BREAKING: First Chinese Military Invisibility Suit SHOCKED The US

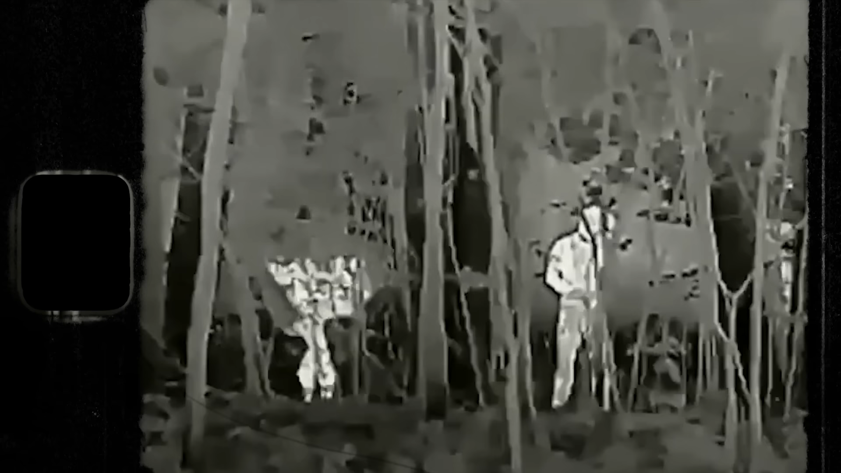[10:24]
On January 24, 2023, Hyder-X, a Russian company,
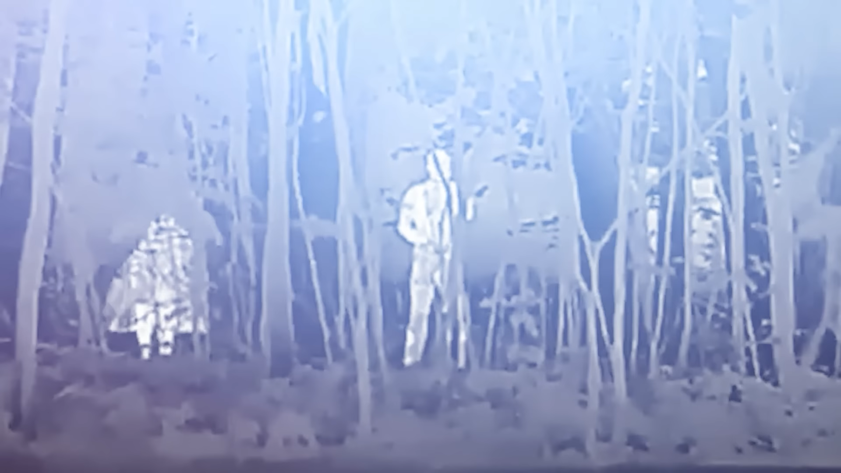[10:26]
announced the development of a new camouflage suit designed to manipulate the ambient temperature surrounding the wearer.